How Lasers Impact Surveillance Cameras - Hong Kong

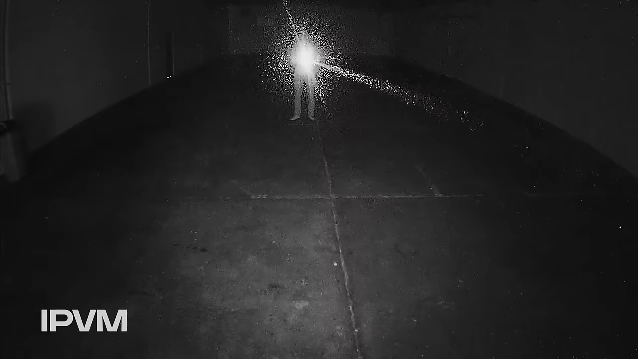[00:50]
Starting out, it is very difficult for a human to train a laser on an object
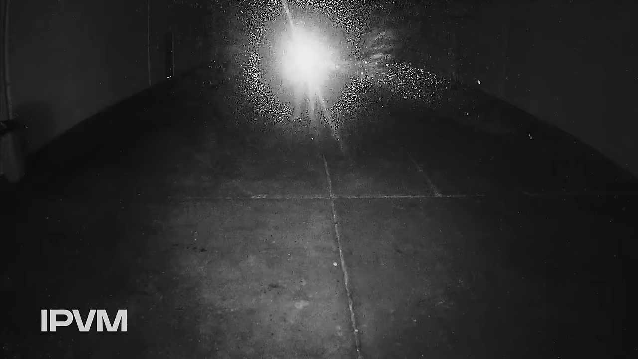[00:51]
from roughly 5 feet away
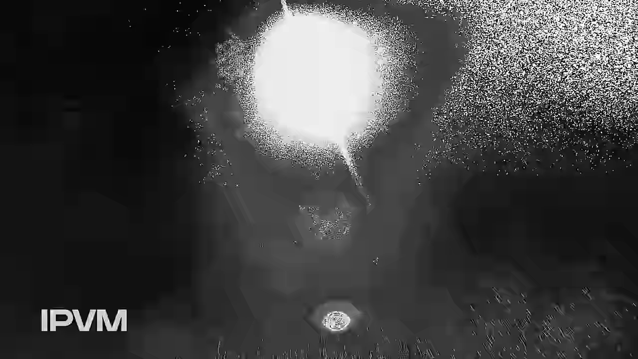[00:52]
and further without their hands shaking off target.